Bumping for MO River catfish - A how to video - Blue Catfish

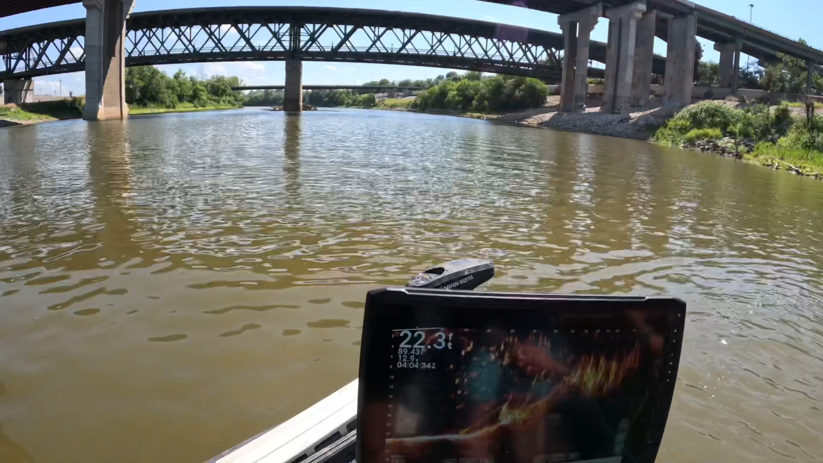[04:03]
you can see it falling there
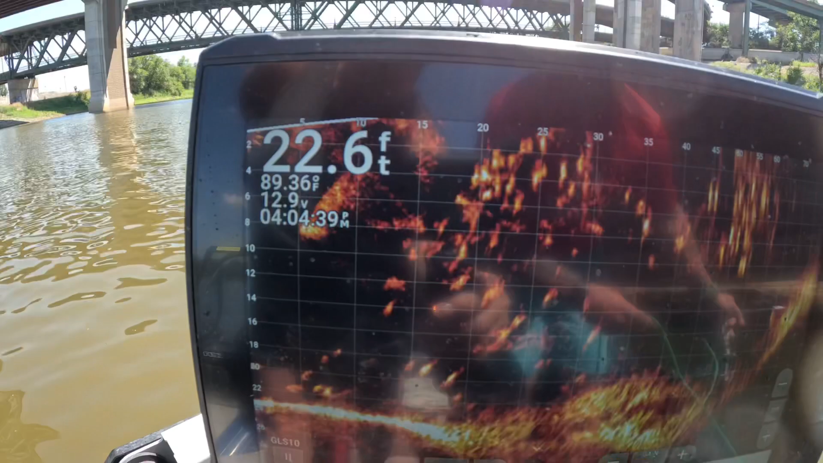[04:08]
On screen: depth 22.6 ft, water 89.36°F
we're just waiting on it to go over a couple of them you can see them all the way at the bottom there those are the ones that we're trying to get
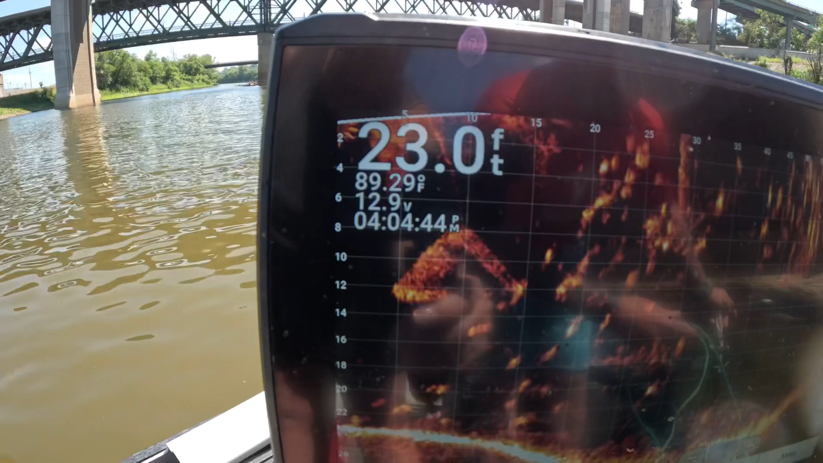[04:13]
On screen: depth 23.0 ft, water 89.29°F
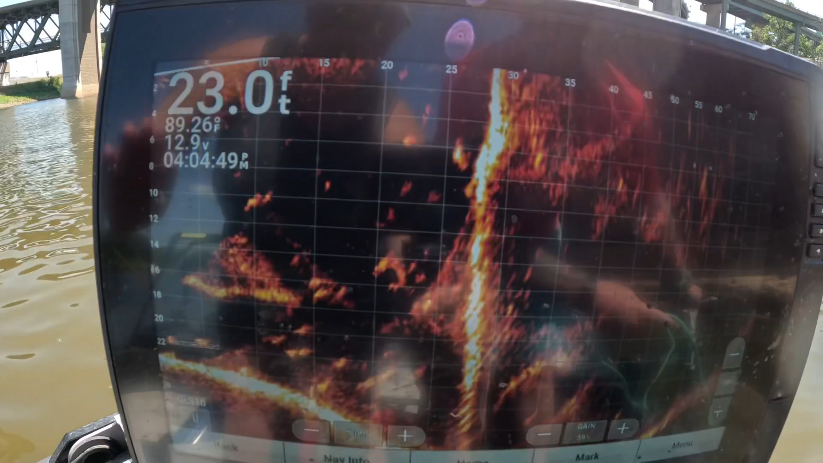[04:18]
On screen: depth 23.0 ft
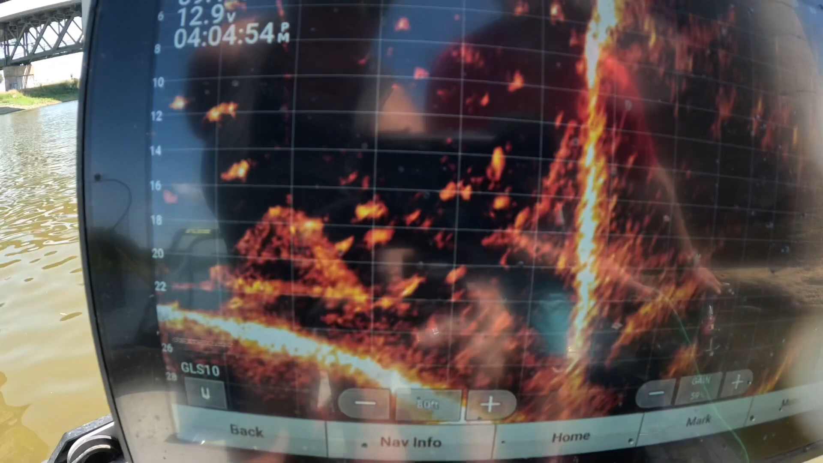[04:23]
and i believe we fell on top of one or two at least looks like they're shaking around in the net
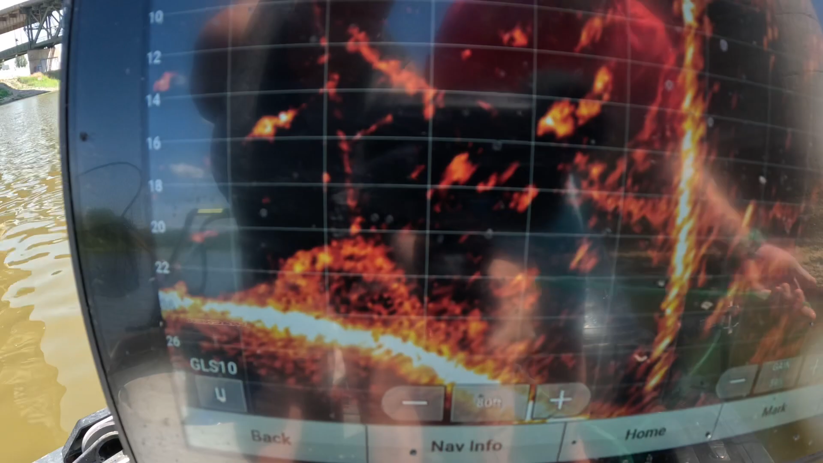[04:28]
it's a little puller tight nice and slow
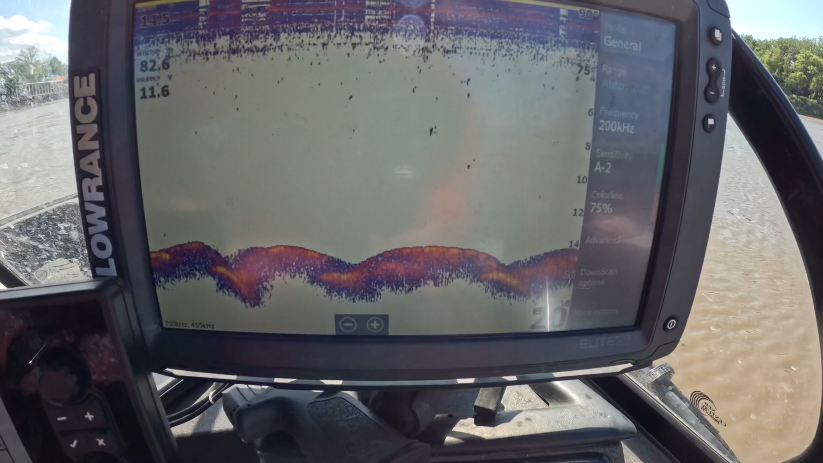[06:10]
here the fish for us have been in 14 to 18 foot of water
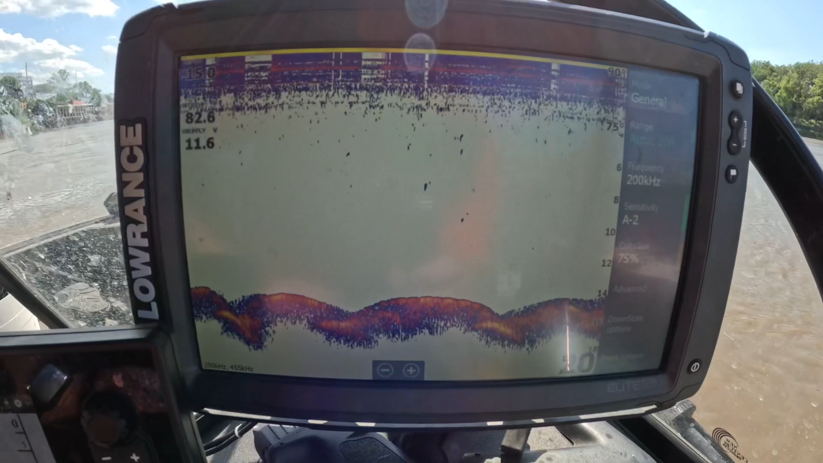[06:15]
behind these humps here lately and they've also been wanting to rattle and then just so